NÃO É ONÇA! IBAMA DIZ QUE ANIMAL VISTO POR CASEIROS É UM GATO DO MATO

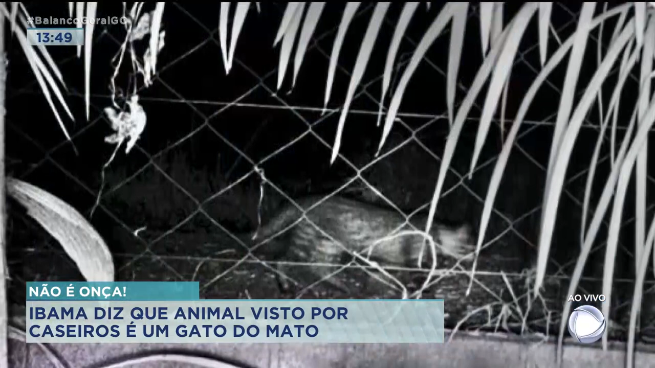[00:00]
A nota do Ibama diz que não se trata de uma onça pintada ou de qualquer onça parda. Enfim, segundo eles, o que provavelmente é um gato do mato ou uma jaguá tirica, que lembra uma onça até mesmo em miniatura.